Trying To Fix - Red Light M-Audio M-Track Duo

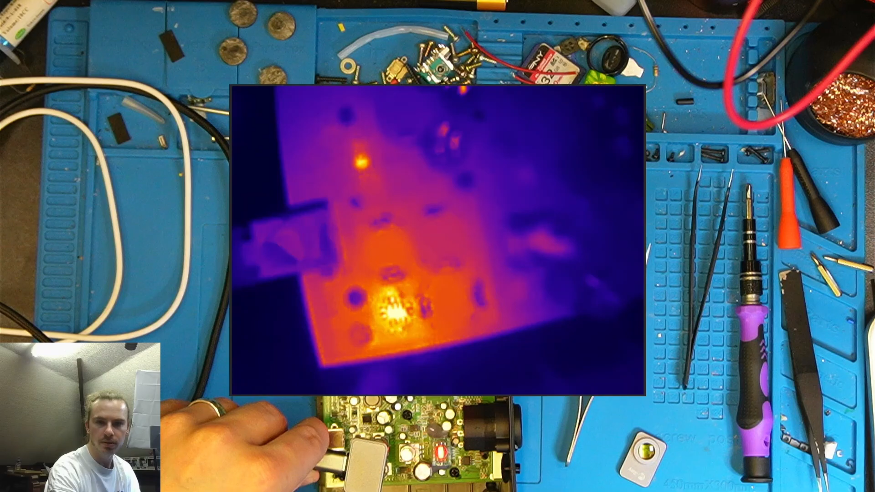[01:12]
Okay, so here we are with the thermal camera and we can immediately see one or two spots, a couple of spots here getting nice and warm. So if we just look around here, it looks like there's three spots that are hot. So if we get the macro lens on, we can come in. Now this looks like it's probably the chip we're after.
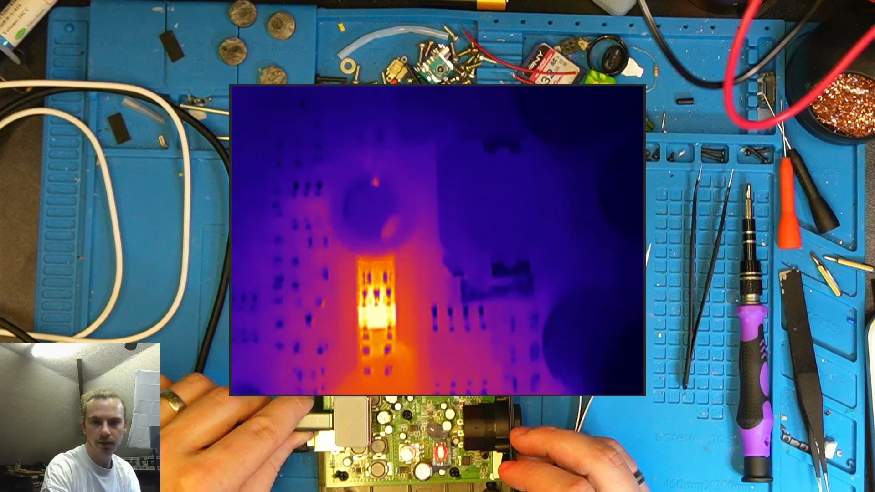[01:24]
This one looks like potentially just a diode. I'm not entirely sure.
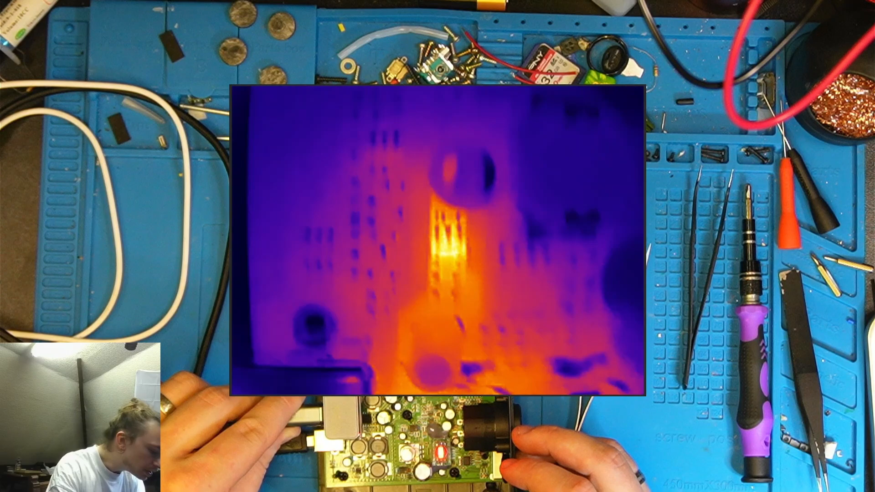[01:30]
We'll have a look at that one a bit closer. And then here's the big brains that we had last time that we saw was pulsing before.
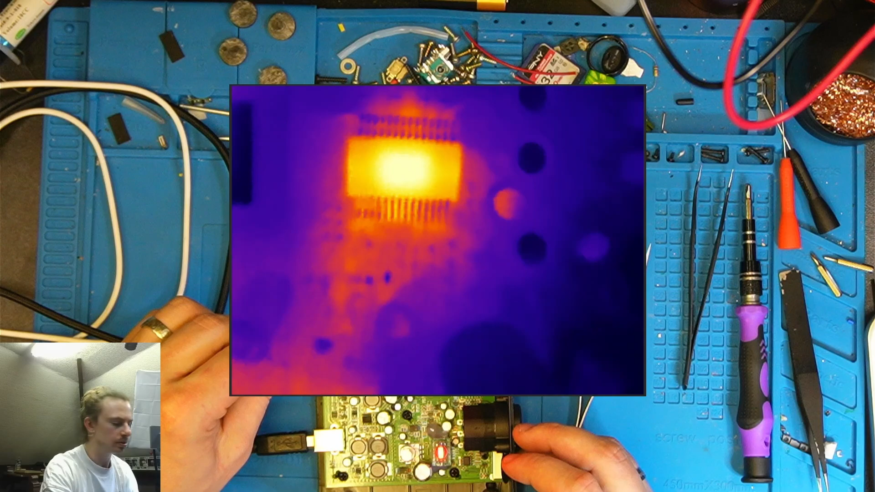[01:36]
So I'm going to put my money on this one here to begin with.
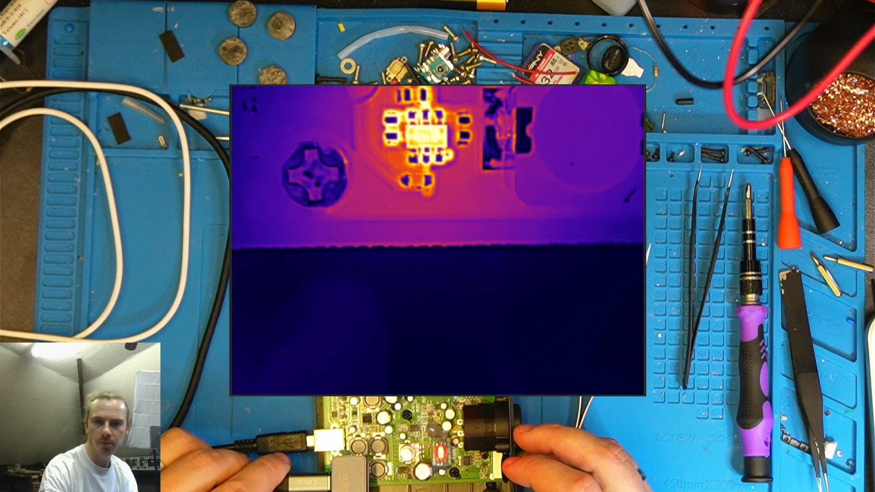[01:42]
So what we'll do is we'll bring the microscope around and take a closer look at that.